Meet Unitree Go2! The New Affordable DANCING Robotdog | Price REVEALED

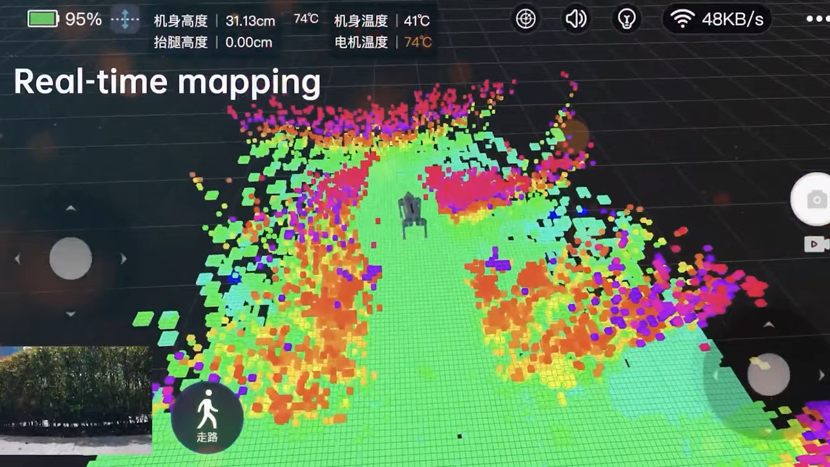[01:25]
Wireless Connectivity The Unitree Go2 is equipped with state-of-the-art connectivity options. With WiFi 6 featuring dual-band support, Bluetooth 5.2 and 4G eSIM card wireless modules, it guarantees a stable and reliable connection.
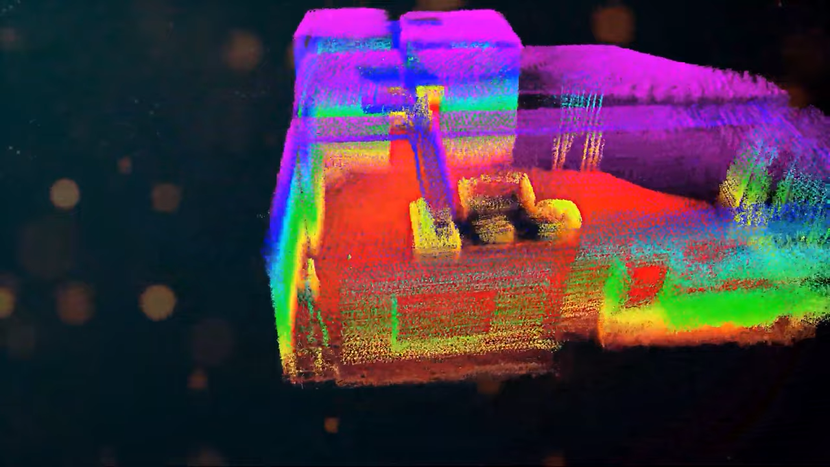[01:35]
Users can effortlessly monitor the robot via a dedicated application facilitating
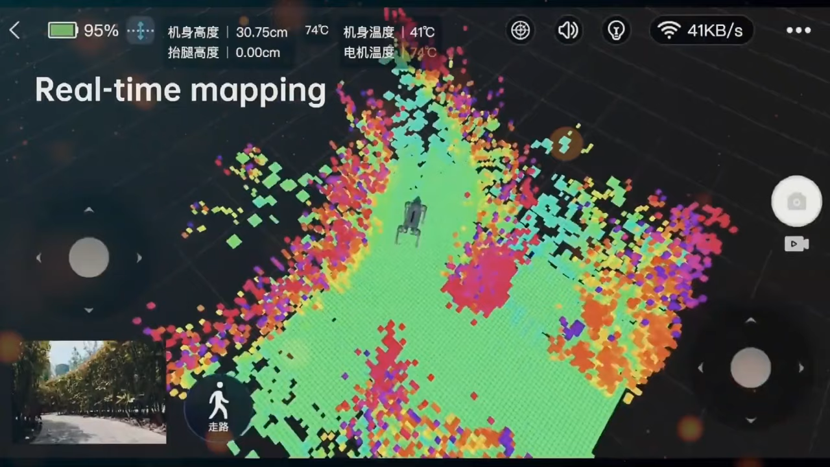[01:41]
real-time remote monitoring and HD image transmission. Autonomous Features The Unitree Go2 sets new standards with its autonomous capabilities.